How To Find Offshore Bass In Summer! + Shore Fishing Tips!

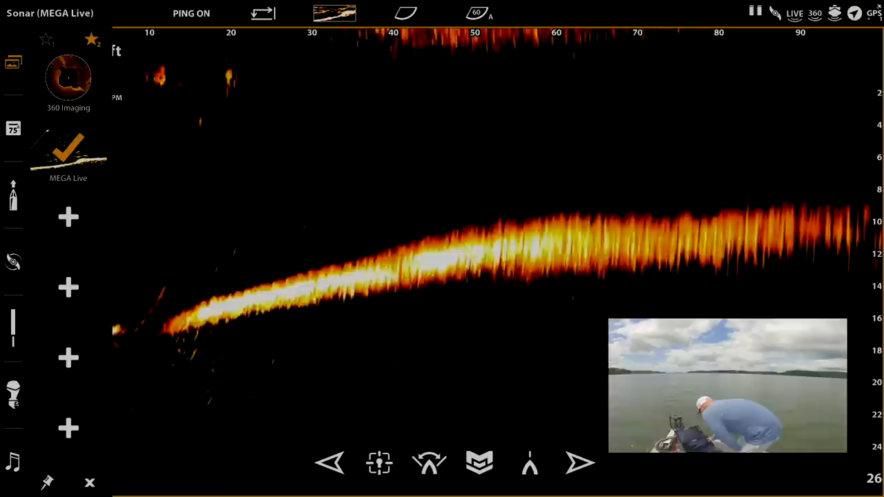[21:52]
I'm going to go ahead and adjust my depth. Now that we're up on top of this thing, I'm going to adjust my depth on the live. Let's go.
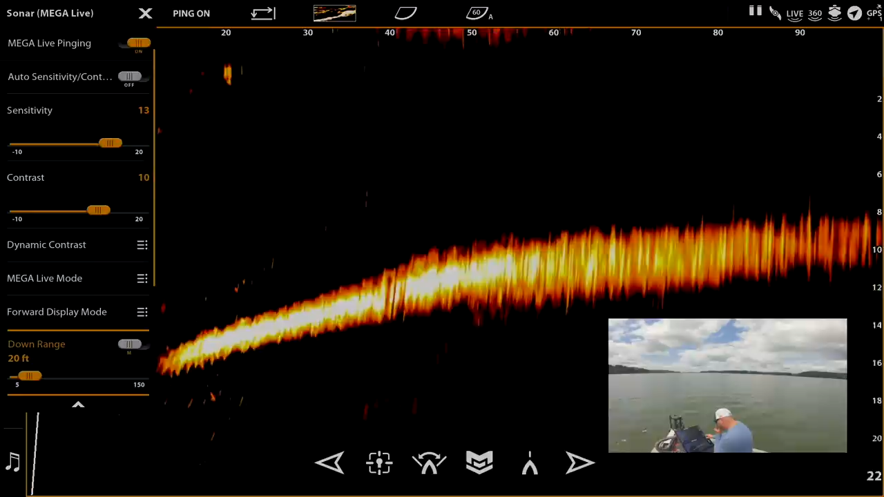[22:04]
So I have this set to 100 feet.
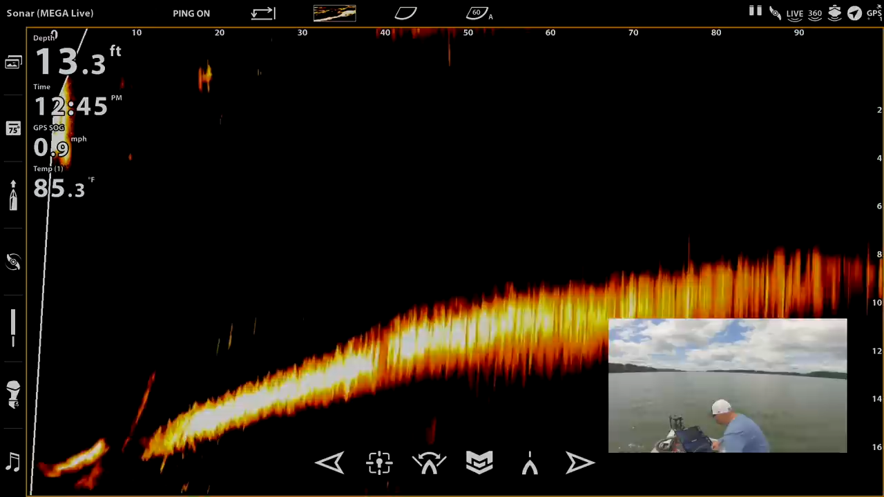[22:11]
On screen: depth 13.3 ft, water 85.3°F
I'm actually looking out 100 feet. Now with the target lock, I can steer it with this foot pedal right here, a couple of fish on bottom right there.
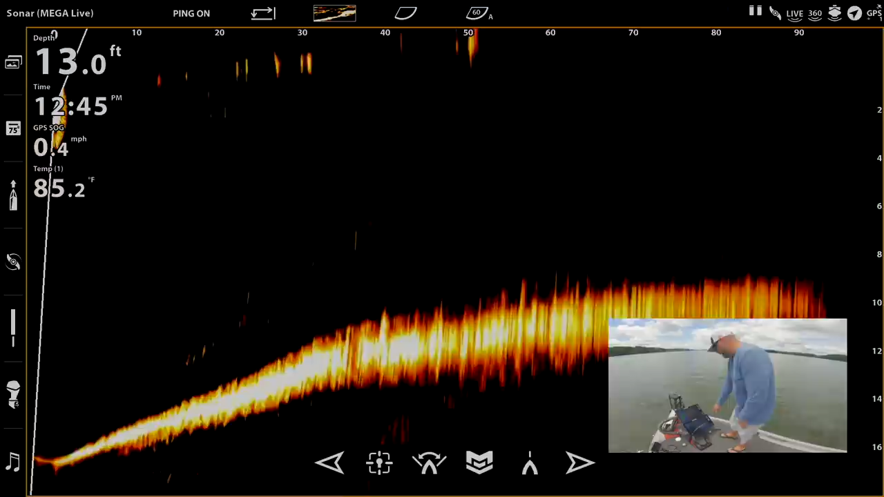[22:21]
On screen: depth 13.0 ft, water 85.2°F, speed 0.4 mph
You'll see them moving around right there, one right there. See that? A couple right there. But what this allows me to do, I can spot lock with my trolling motor, and then I can adjust my live transducer separately. Or I can come over here, I can hit the Minn Kota button, and then I can control the live where it looks with the actual trolling motor.
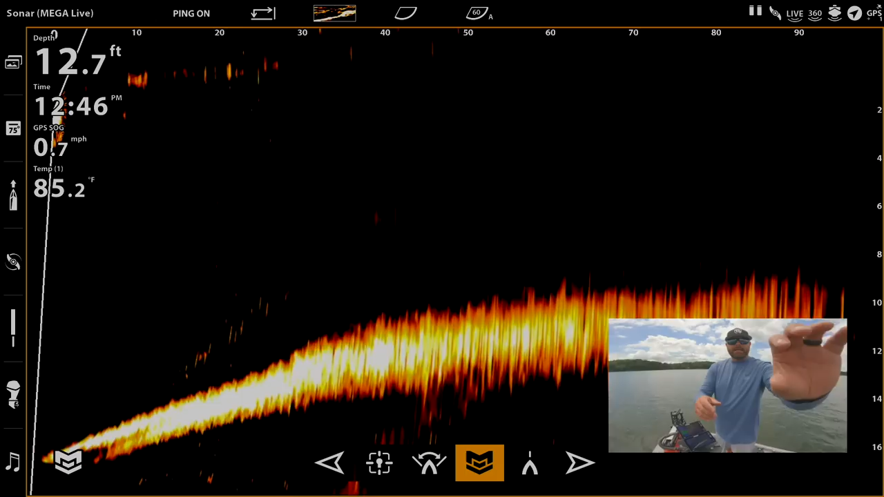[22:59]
On screen: depth 12.7 ft, water 85.2°F
But that's kind of the process, guys. That is, that's how I use my electronics, especially this time of the year.
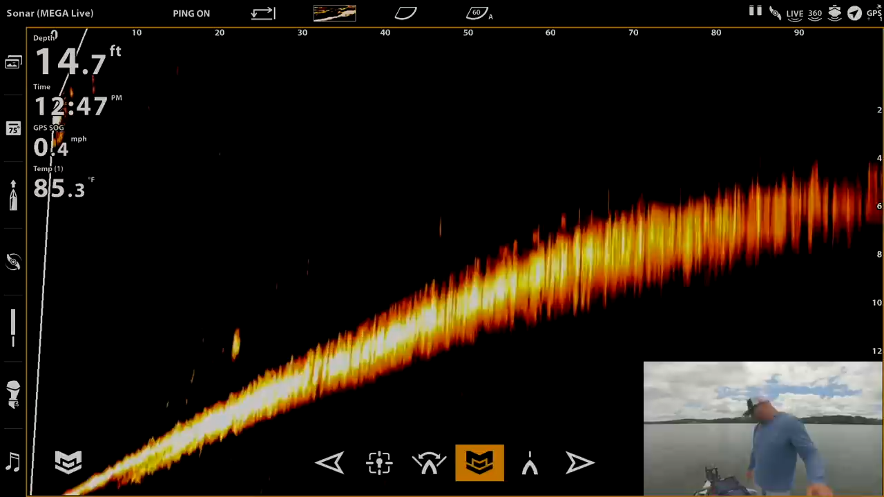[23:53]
On screen: depth 14.7 ft, water 85.3°F, speed 0.4 mph
You know, right here on live, you'll see it right down here on the recorder, but you got fish coming towards the boat. Just dip down on the bottom.
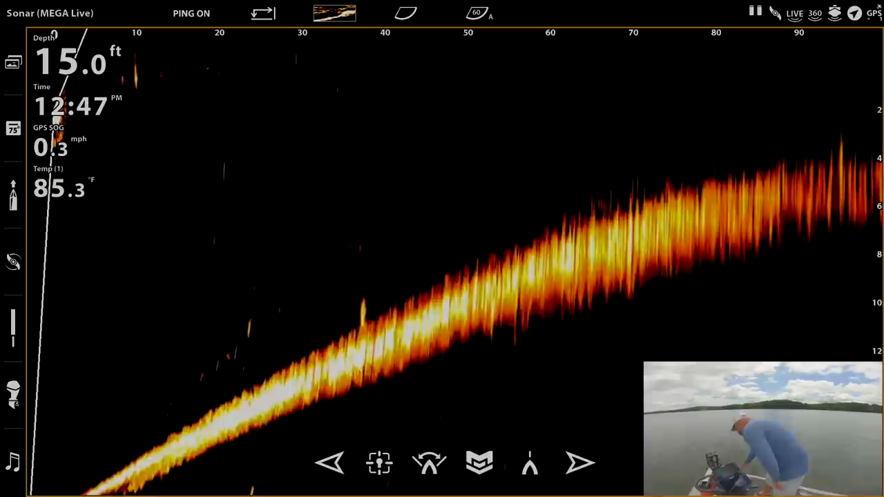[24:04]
On screen: depth 15.0 ft, water 85.3°F, speed 0.3 mph
Let's see if
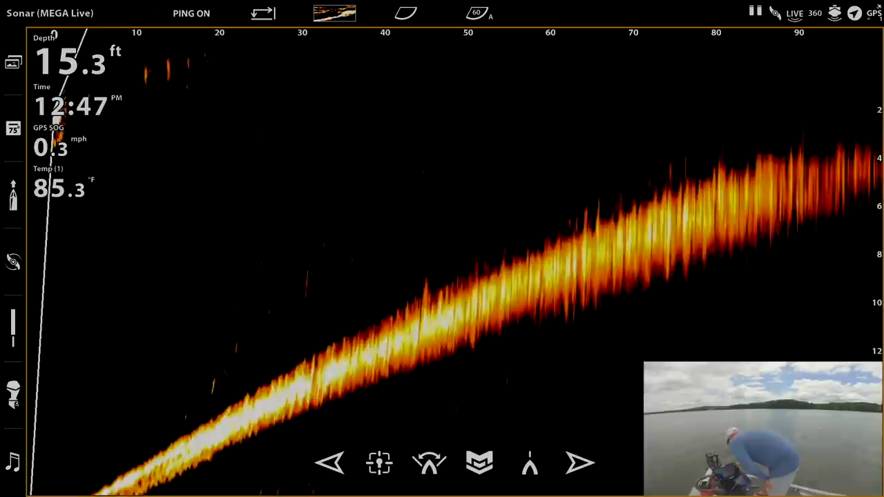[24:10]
On screen: depth 15.3 ft, water 85.3°F
we can find some more. Again, we didn't really find that big school, like the 20 or 30 fish that we waypointed.
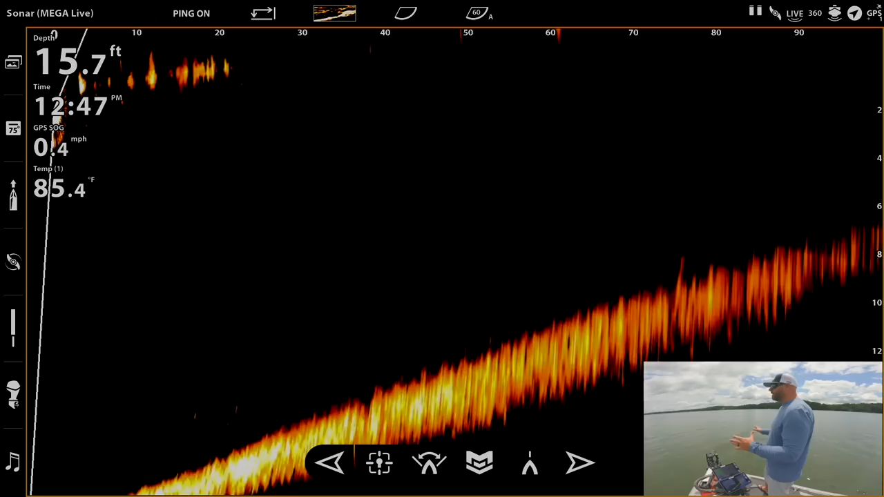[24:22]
On screen: depth 15.7 ft, water 85.4°F
They're going to be on this flat somewhere.
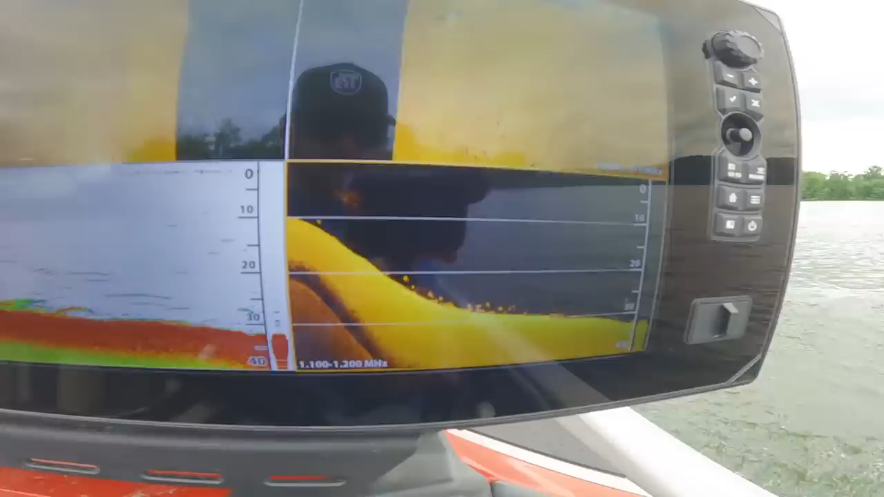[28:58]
So, of course, right after I pull the troll motor and start idling off of that brake right there, you can see all those fish stacked right there on that brake.